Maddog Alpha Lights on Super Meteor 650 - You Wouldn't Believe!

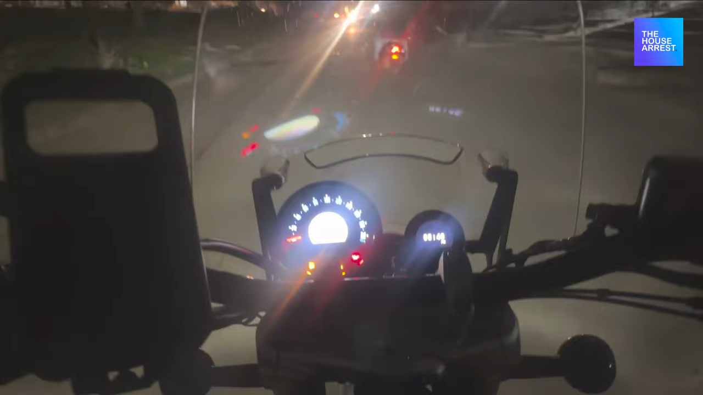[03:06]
Let's test the light. Let's test the light. I am standing in the lane in the security 2.
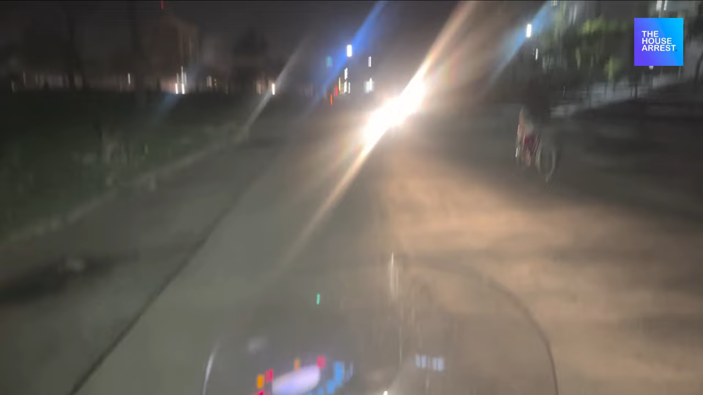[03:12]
Let's see its power.
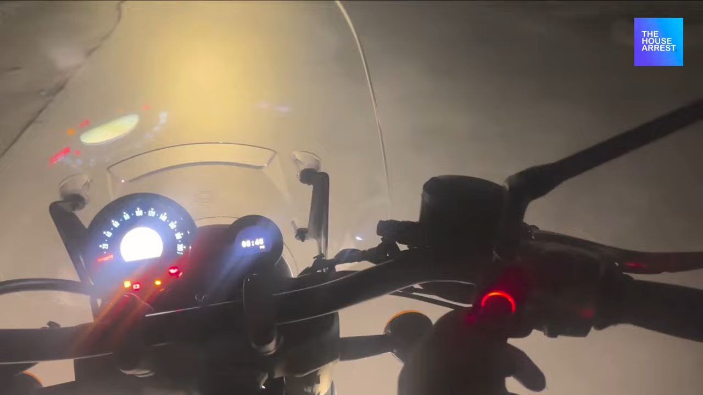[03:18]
The normal light is really bright.
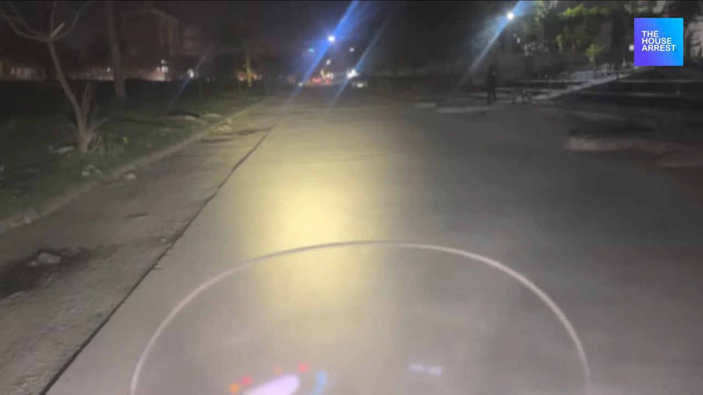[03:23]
It's too clear, too bright, and just amazing. Thanks, Jayzee. Bye bye.